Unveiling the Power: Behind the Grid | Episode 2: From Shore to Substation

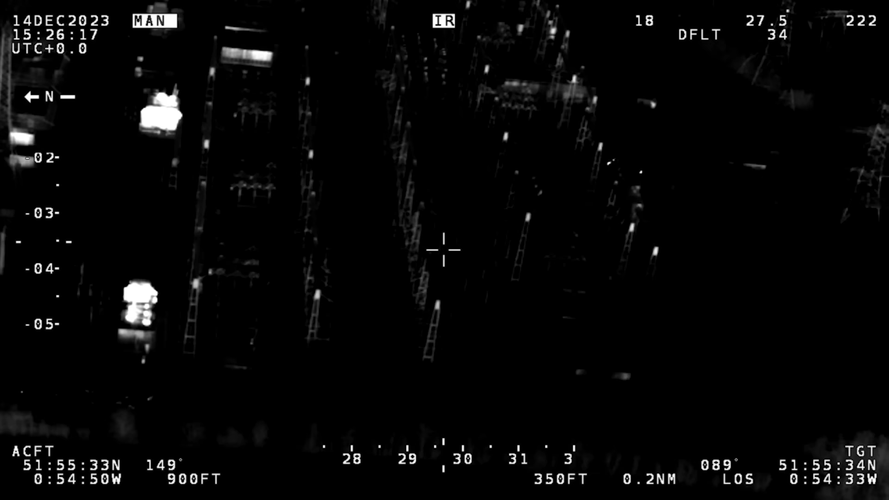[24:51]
But you can see that the transformers are really glowing nice and hot there. So they're working, aren't they? They're working.